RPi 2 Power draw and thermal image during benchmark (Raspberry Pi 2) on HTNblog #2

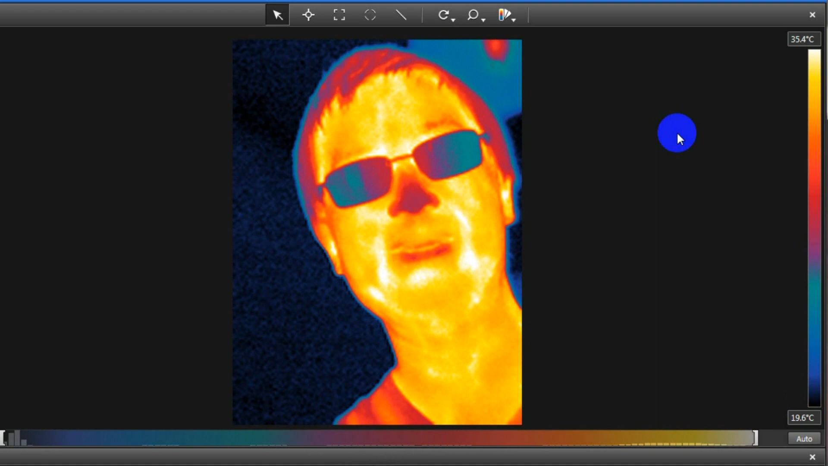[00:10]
On screen: scale top 35.4°C, scale bottom 19.6°C
exactly what temperature the Raspberry Pi has when we are gonna power it from my power supply unit and since we are connecting
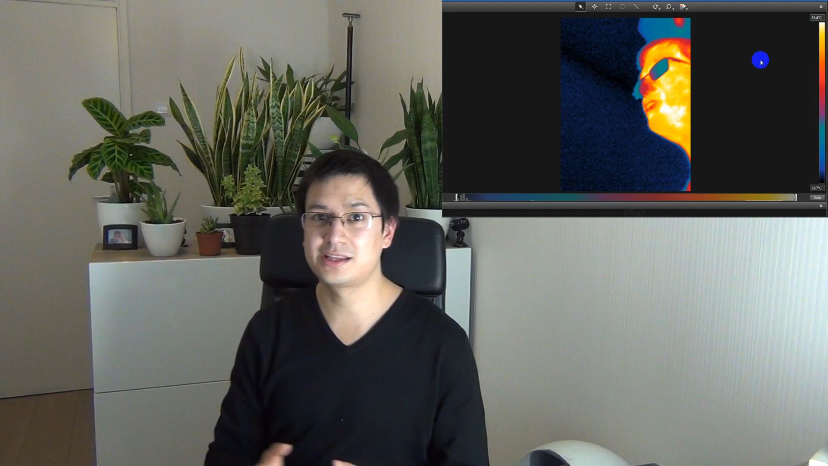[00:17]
the Raspberry Pi to my power supply unit we also will be able to measure exactly the current being drawn from the Raspberry Pi
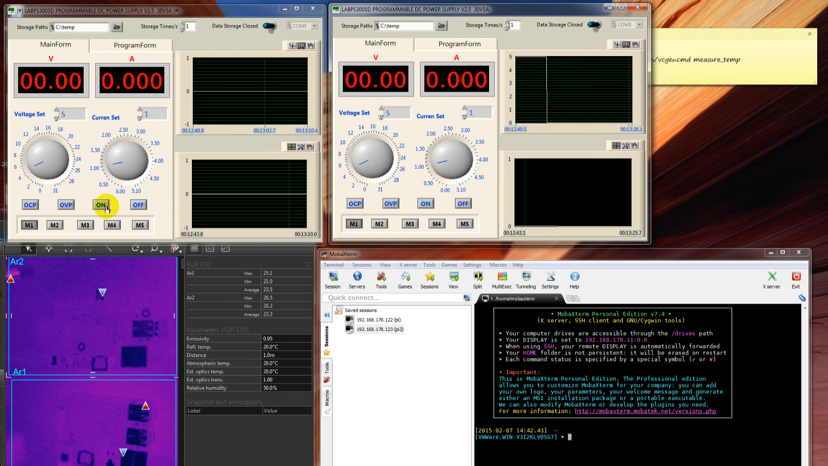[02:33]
on the left and right so they are both now powered on and you can see that in the thermal imaging cam both of the units are now getting a little bit hotter
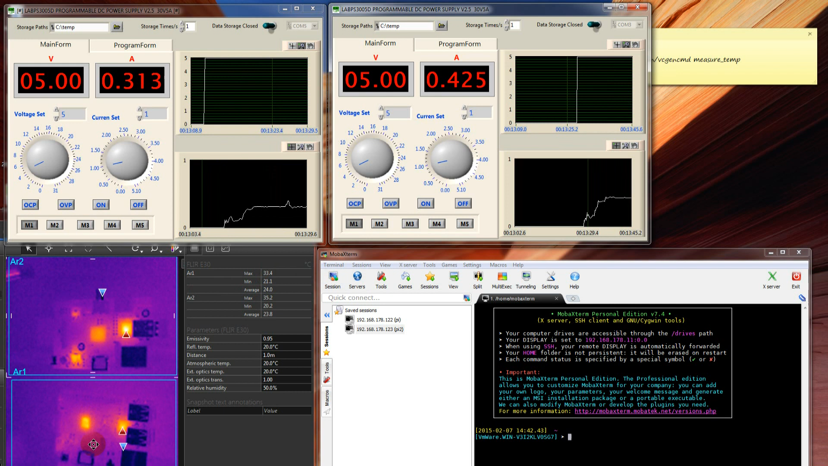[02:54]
is the bottom side the AR1 has a temperature of maximum 35 degrees Celsius on this side of the screen you can see that the Raspberry Pi 2 is now growing on more than 250 milliamps and the old Raspberry Pi is consuming 400 milliamps this is idle currently both of the Raspberry Pi's have the latest image from January and
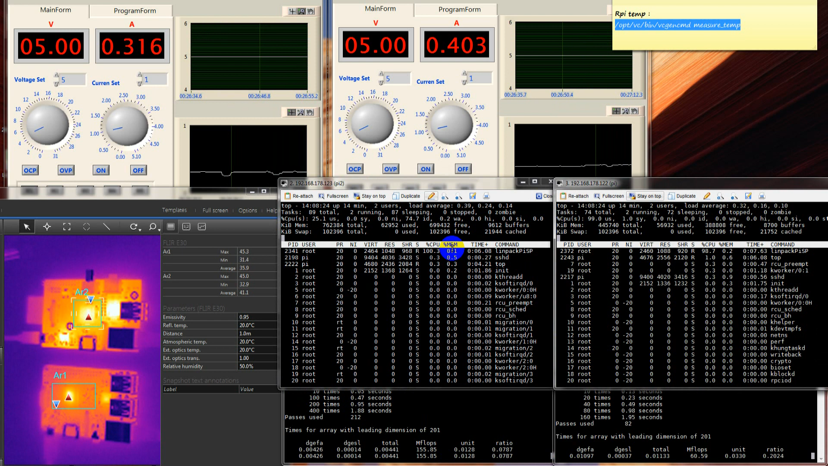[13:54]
I will remove for continuous 100% usage this will also increase the temperature as you can see on the left as you can see on the left we could add a chart
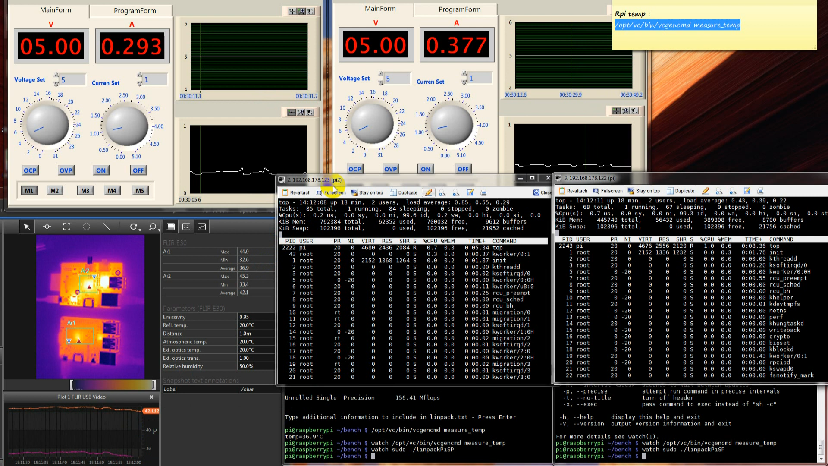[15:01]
so no more CPU stress anymore you can see both of the temperatures falling right now and also the power consumption is falling of both devices